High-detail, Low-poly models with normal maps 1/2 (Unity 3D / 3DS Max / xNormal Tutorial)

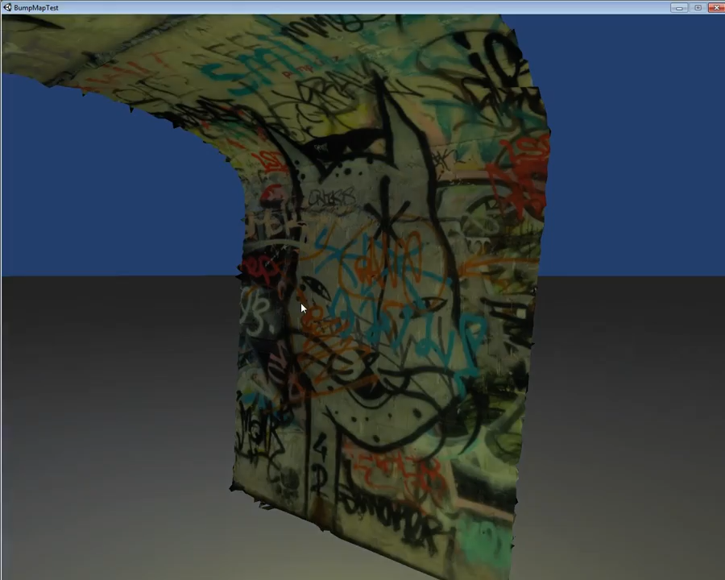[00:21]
but with the effect of it looking like the high poly count mesh.
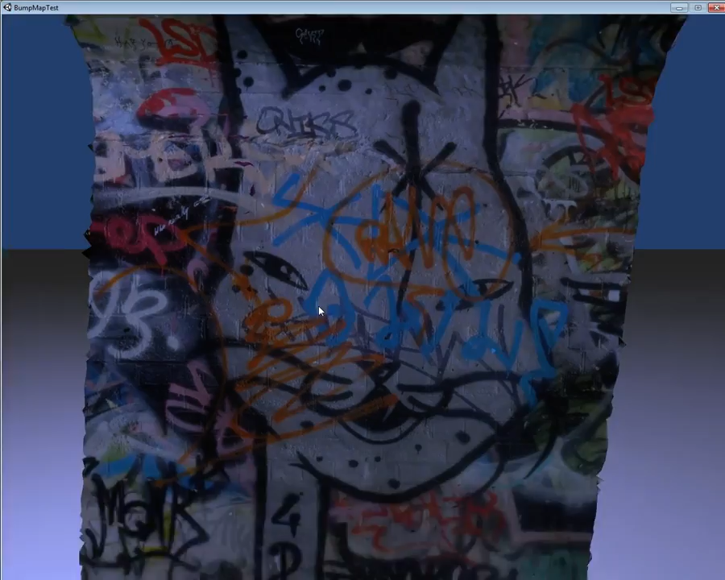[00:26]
So this mesh I've reconstructed using Photoscan and I'll show you the pipeline that
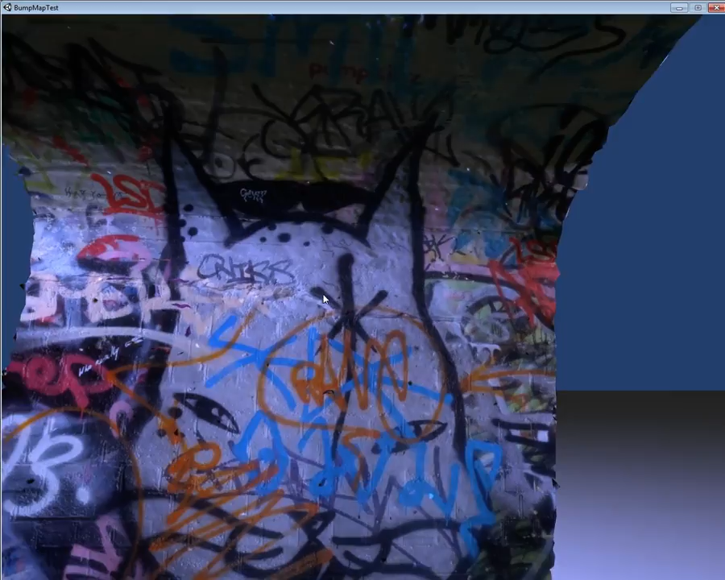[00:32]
I'm using to get it into Unity 3D as a much lower poly count model.
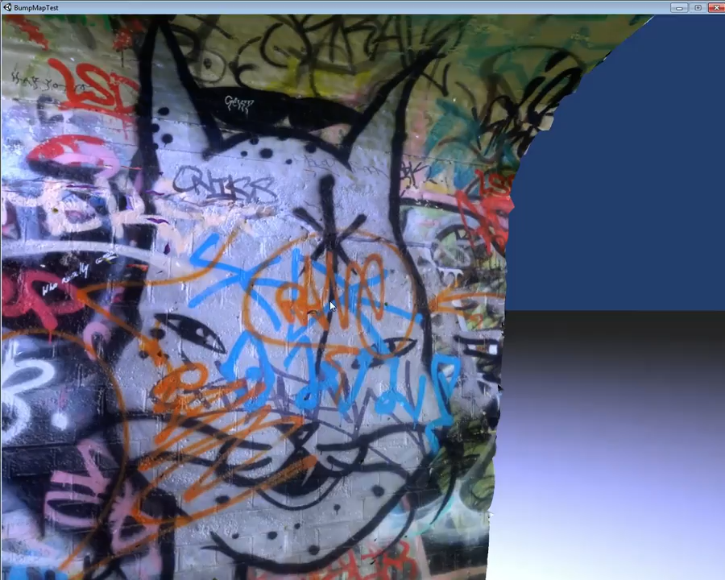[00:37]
So this is actually a thousand faces but it looks
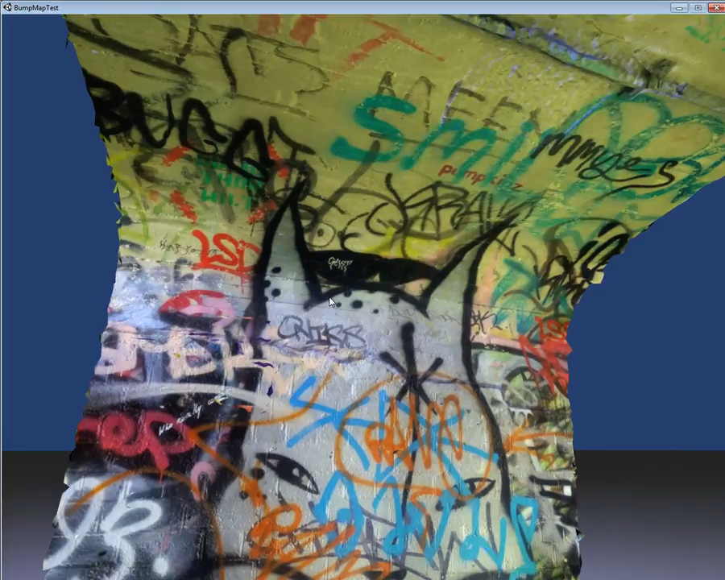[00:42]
fairly similar to the 400,000 face
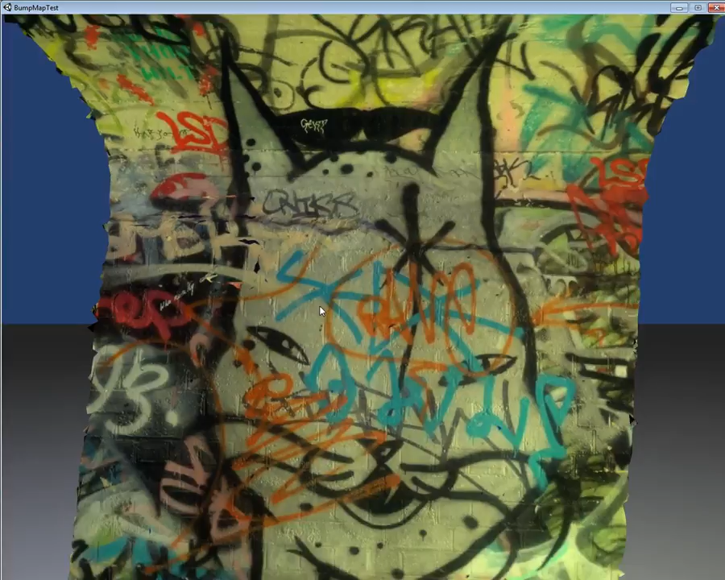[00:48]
original model that I'm using. So I'll show you how to do that now.
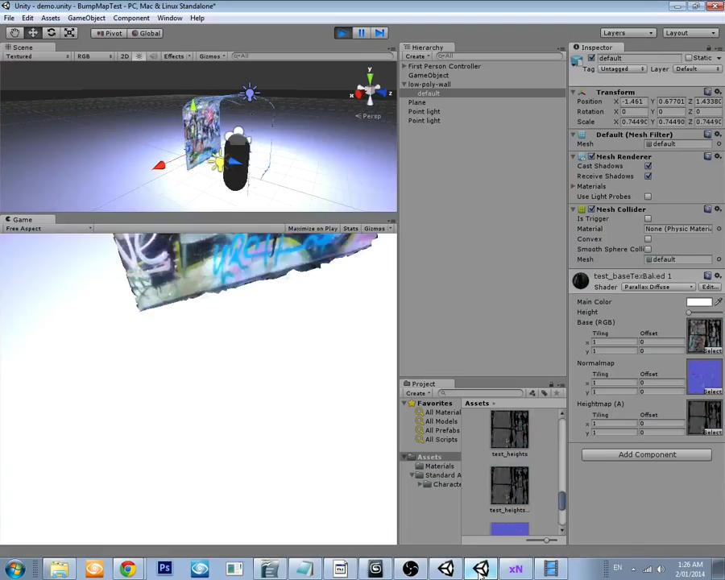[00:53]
This is what I'm starting off with.
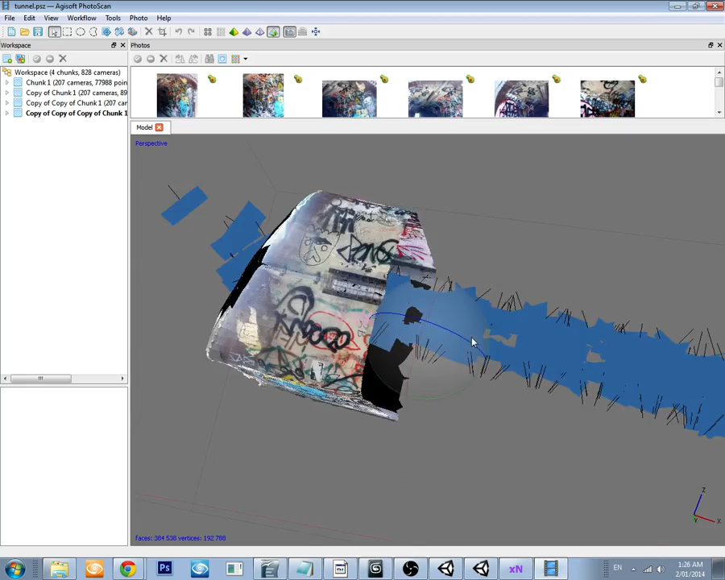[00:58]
I'm using Photoscan to do 3D reconstruction. I've taken about 200 images of this
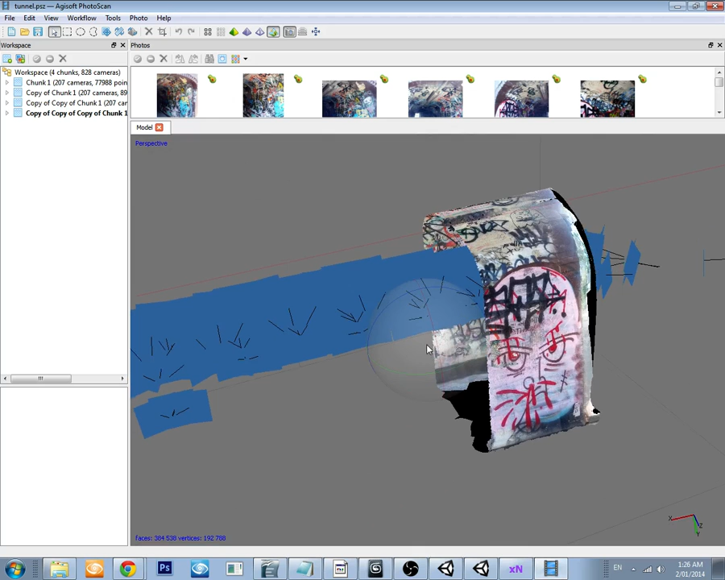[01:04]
tunnel and I want to put it into a Unity 3D project
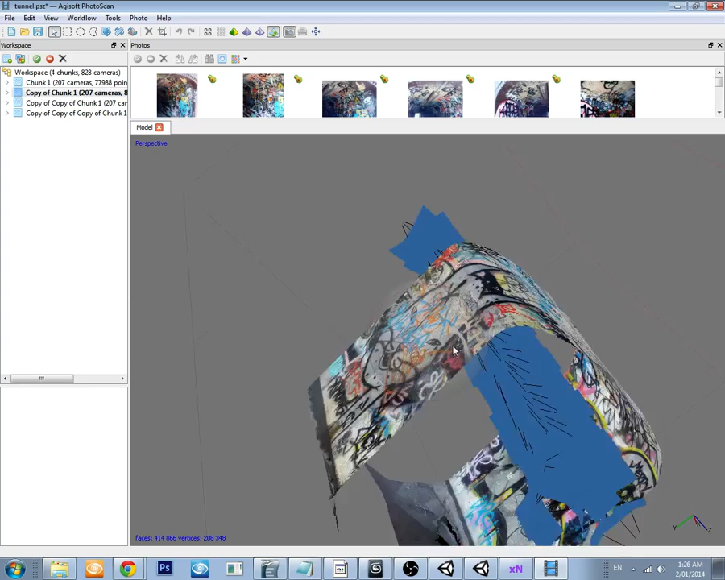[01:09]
so that I can have people walking around it and I can share it with people. So, let me find the section that I was using.
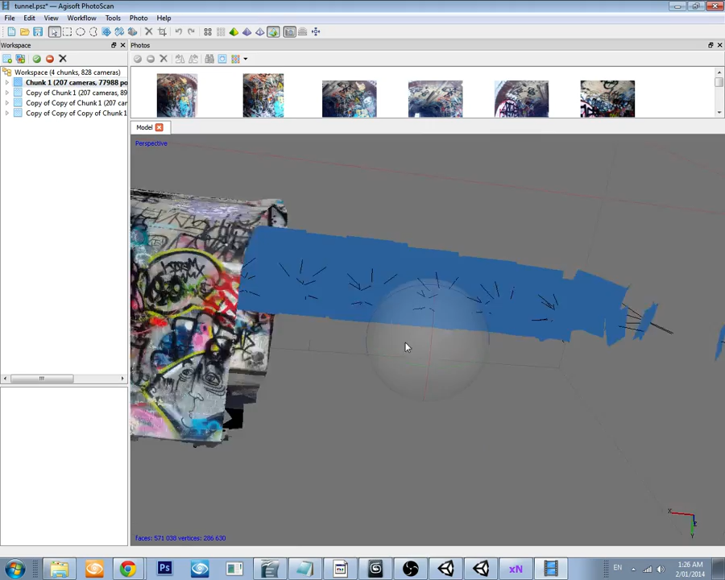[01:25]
This one. As you can see, each section is very high poly count. This is nearly 600,000 faces. And what I've done is one single reconstruction with these 200 images and then separated them out, cut them out, so that the resulting texture projection will also be high resolution. So, there are very,
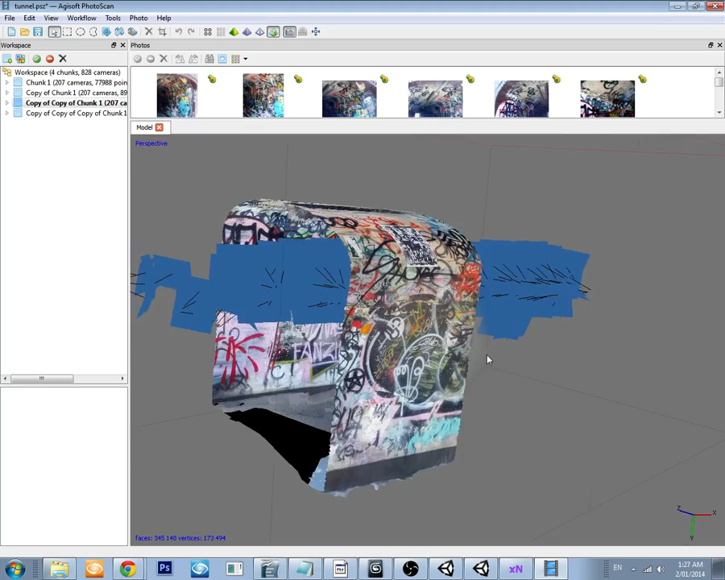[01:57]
very large poly count models for something that you want to run in Unity 3D.
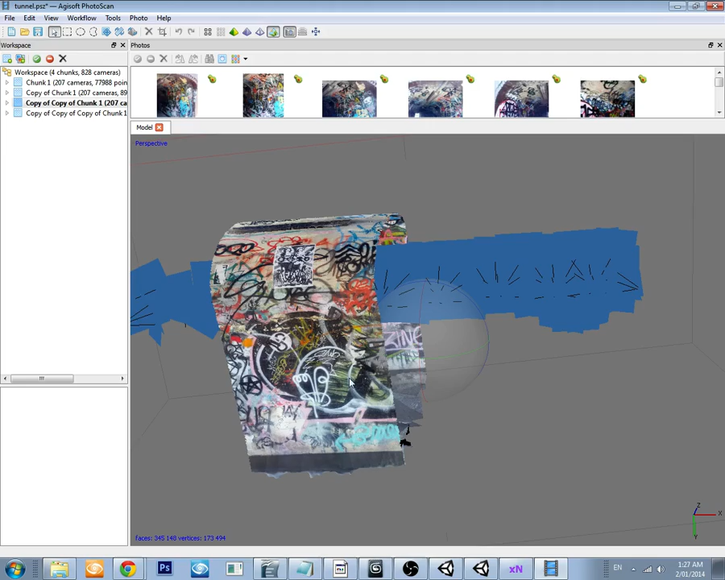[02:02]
And this is a 4K by 4K texture image, so it's still maintaining a lot of detail. Let's see if I can find one that I was running through.